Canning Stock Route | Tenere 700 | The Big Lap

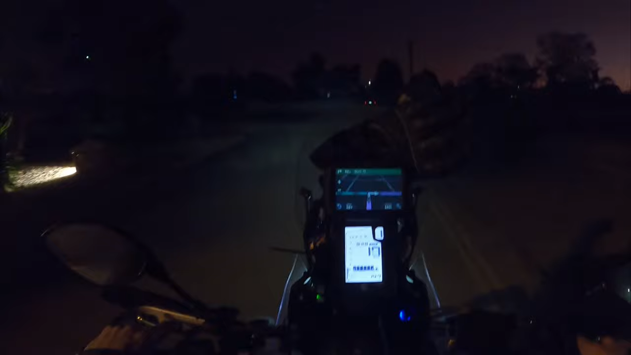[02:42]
Just leaving Kalgoorlie it's very early must be 5 30ish but
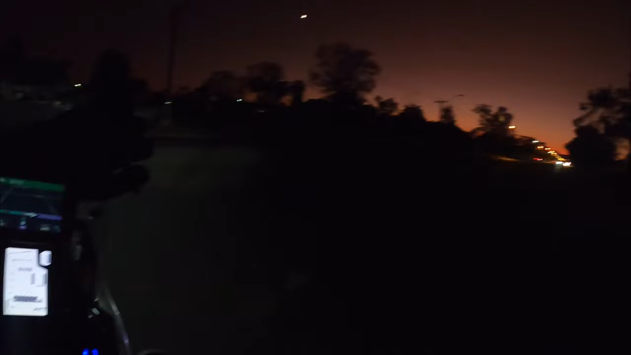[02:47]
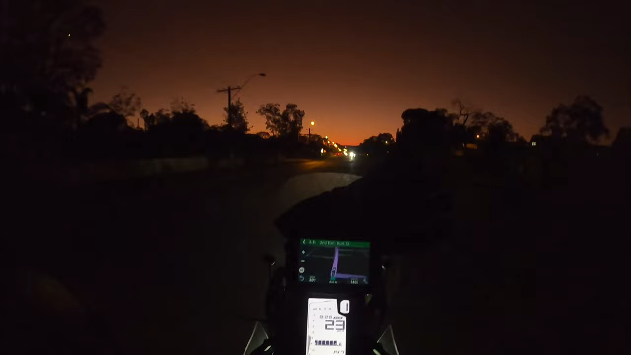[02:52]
I'm just going to head down the road to get a coffee and wait for that sun to come up that's in the distance over there and then we'll hit the highway and head up to Waluna.
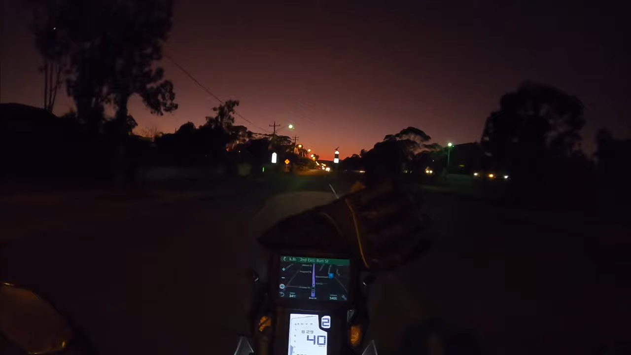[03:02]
The good thing about Kalgoorlie I don't know if it's because it's a mining town shops are open like 4 30 you can get a coffee there there's like a barista coffee shop down the road here that opens at five so perfect for us adventurers. I've got to get a coffee and a egg and bacon of some sort be the last one for a while and then I'll probably see you guys up in Waluna. I won't bore you with the highway so we'll see you there.